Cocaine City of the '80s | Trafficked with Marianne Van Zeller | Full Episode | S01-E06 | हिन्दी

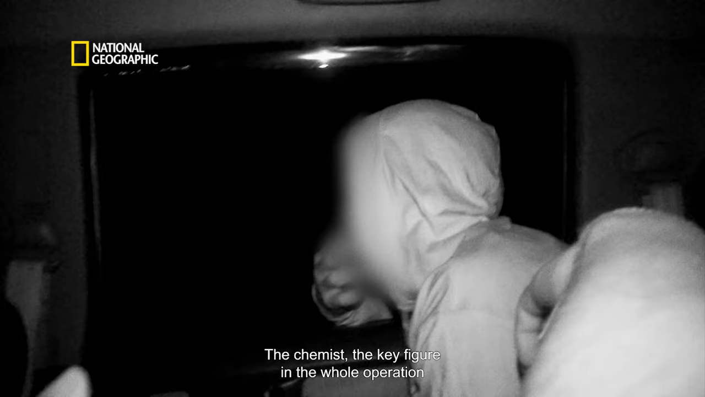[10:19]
इस पूरे आपरेशन की एक एहम कड़ी ये कैमिस्ट इस पहाडी सड़क पर घुप अंधेरे में खड़ा हुआ था
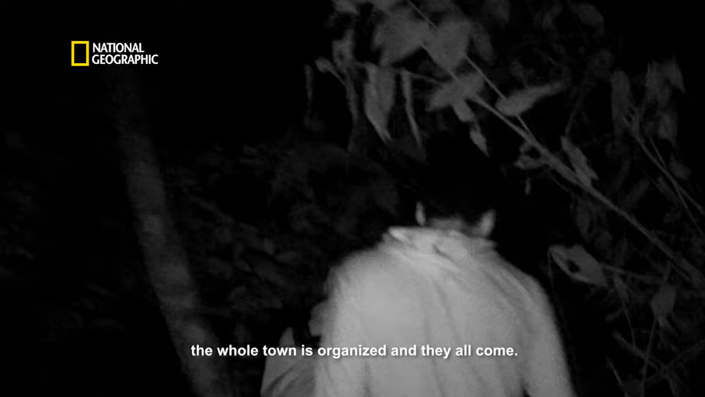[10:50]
इखठा होकर एक साथ बहार आ जाते हैं ये कह रहे हैं कि इनका कस्वा पास ही है अगर
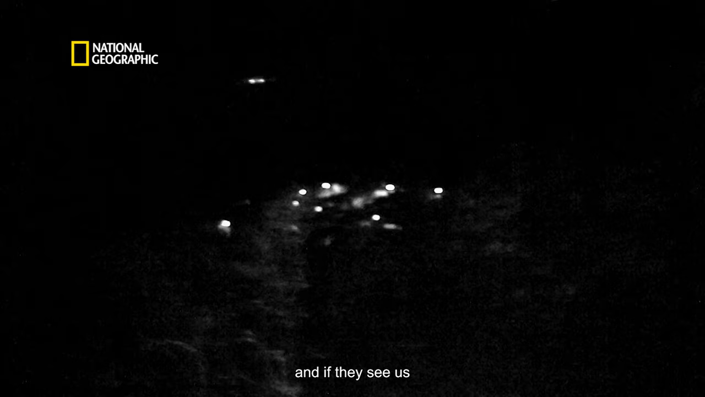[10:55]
लोगों ने हमें देख दिया तो हमारे लिए मुश्किल हो जाएंगी ये लैब्स स्थानिय
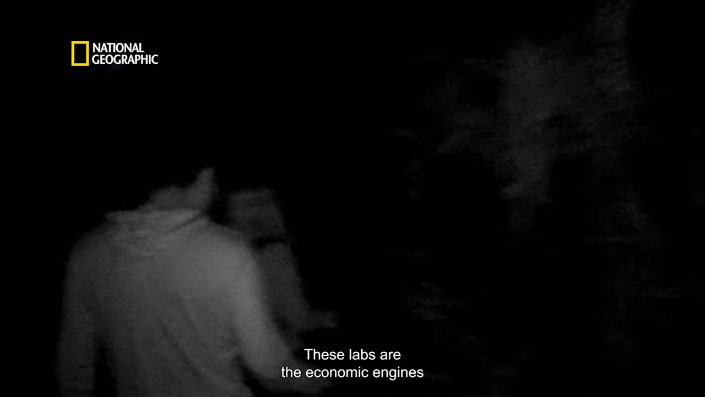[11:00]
समुदायों की कमाई का जरिया है इनके बिना कोका लीव्स की मांग बहुत घट जाएगी
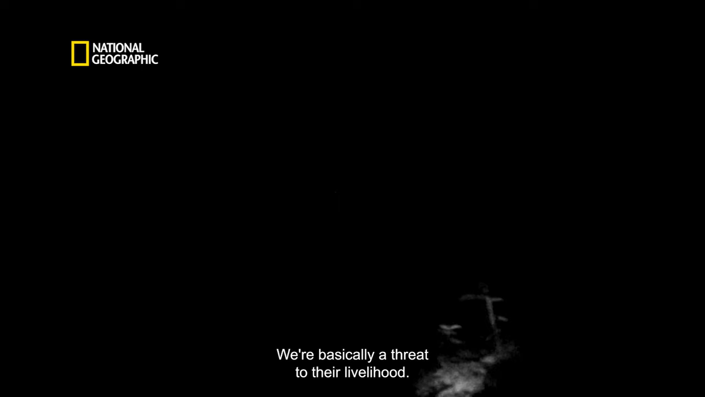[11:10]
कैमिस्ट ने मुझसे वादा लिया है कि मैं इस जगा का खुलासा नहीं करूँगी और मैंने उससे कहा है कि ऐसा ही होगा
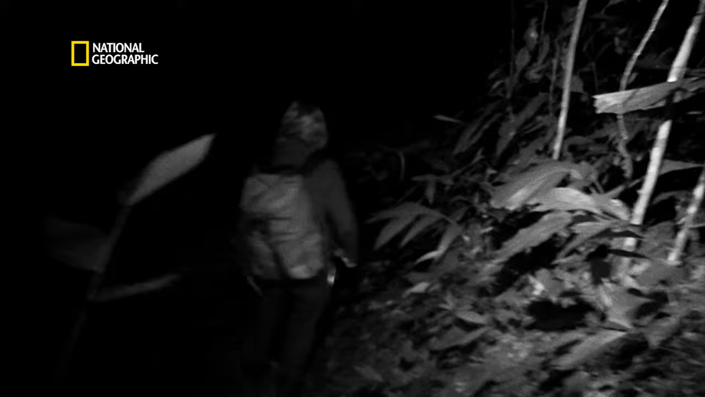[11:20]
क्योंकि मुझे तो अपने पैर ही नहीं दिख रहे है तो इस इलागे का पता कितना नेरा है देखिया नेरा
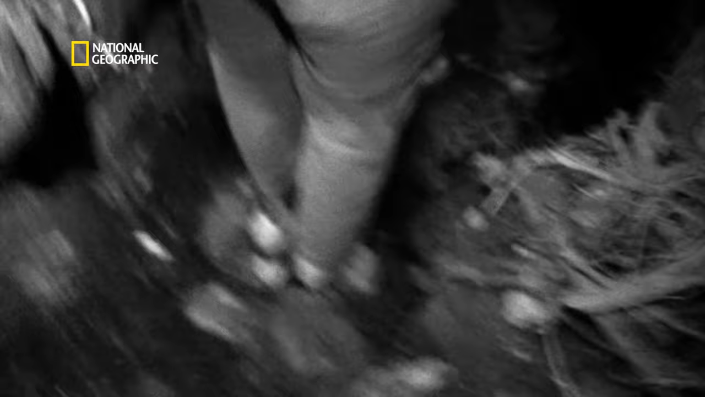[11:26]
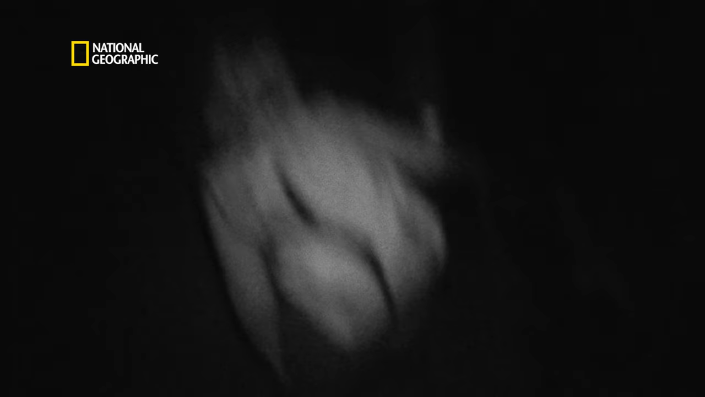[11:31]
मैं ठीक हो, शुक्रिया
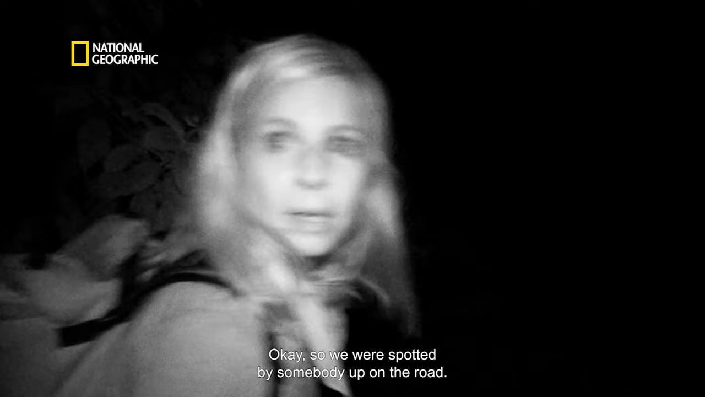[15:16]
सड़क पर केसी न नहीं, नहीं, चलो यहां से.
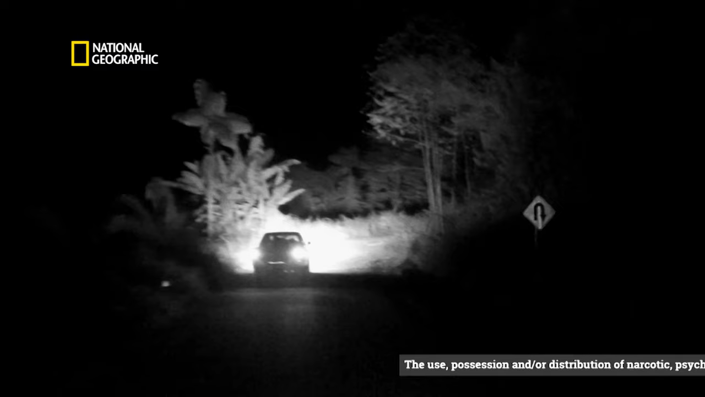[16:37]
लैब चलाने वाले लोगों ने ही हमसे कस्बे के बाहर एक पकडंडी पर मिलने को कहा है.
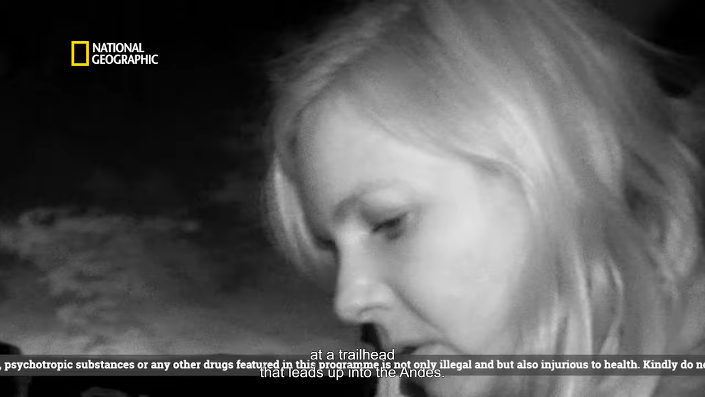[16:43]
चो एंडीस की तरफ है. ठीक है. हम काफी लेके पीछे-पीछे हैं.
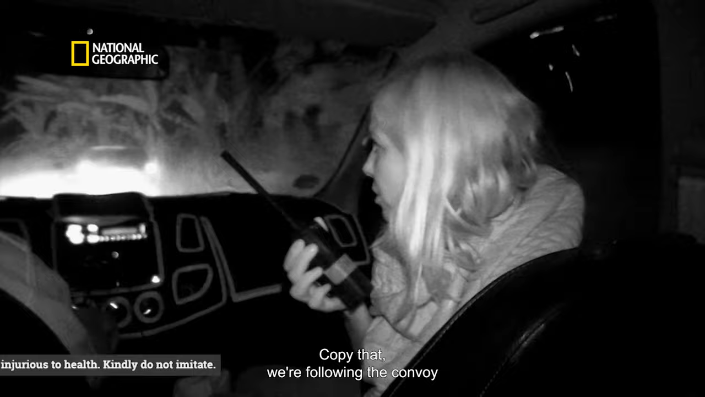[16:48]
हमारे आगी दो कार्ज चल रही हैं. ठीक है. हम पॉँच के.
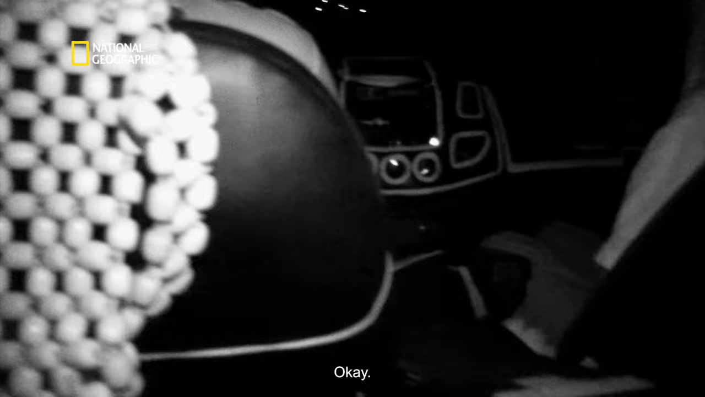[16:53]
ठीक है. सब तयार है. ठीक है. मैं अपना हेड लैंप निकाल देती हूँ.